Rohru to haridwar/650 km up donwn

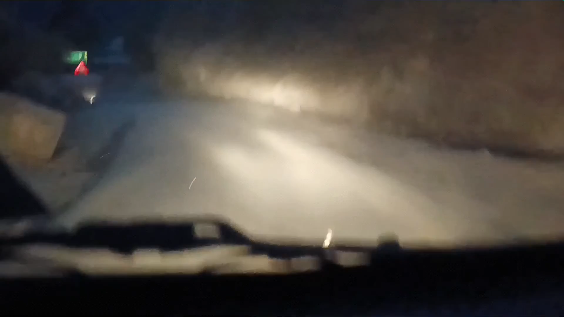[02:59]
पहुँच गया तो भाई, हम पहुँच गए हैं त्यूणी।
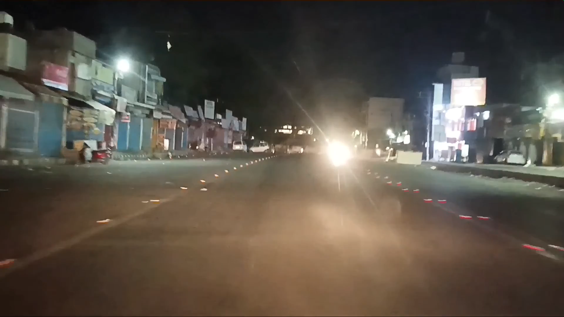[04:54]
यहाँ पे क्या बोलते हैं, क्या है, चेक पोस्ट। चेक पोस्ट ट्रक वालों को रोकेंगे,